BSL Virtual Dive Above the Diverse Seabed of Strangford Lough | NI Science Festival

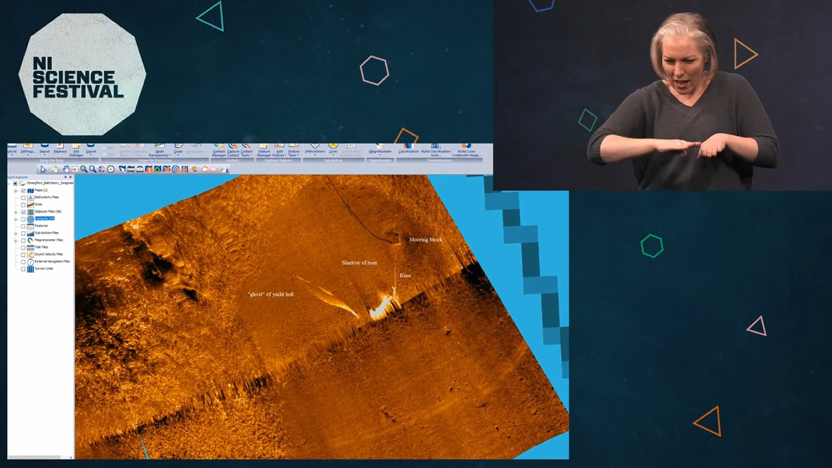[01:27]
Here we've used a side scan sonar system, and you can see the bald patch in the middle alongside.
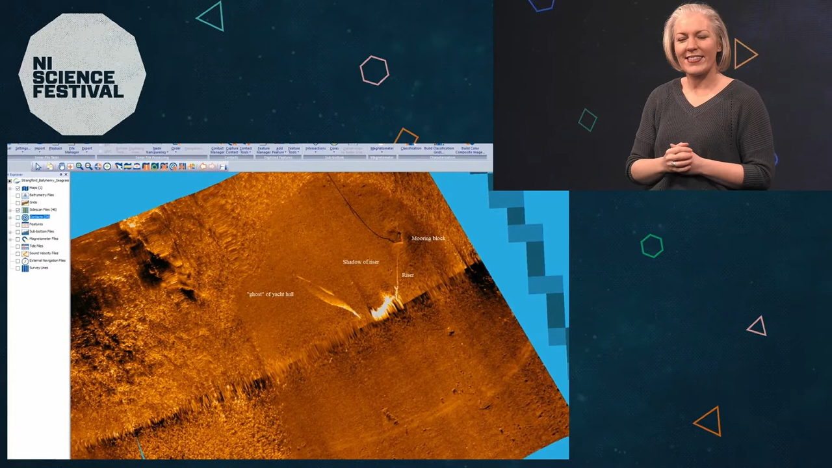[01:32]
Here you can also see the edge of a seagrass bed, pretty well defined. So we can map out using side scan sonar the areas of seagrass bed. Underwater, we can take pictures using small cameras.